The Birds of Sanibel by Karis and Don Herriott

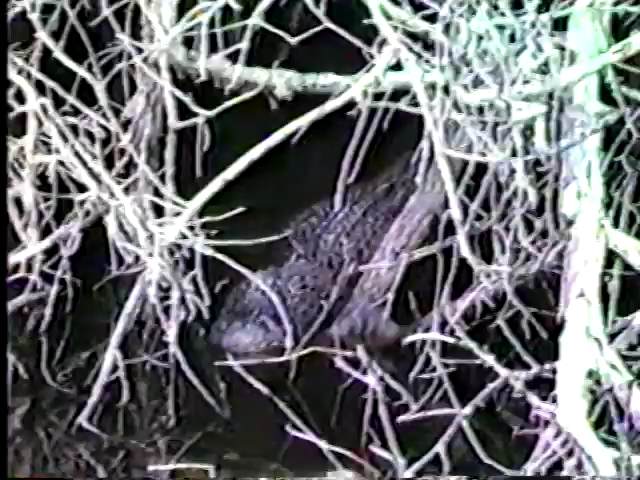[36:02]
The alligators help the birds by keeping the raccoons from the eggs. However, they eat any nestlings that fall from the nest.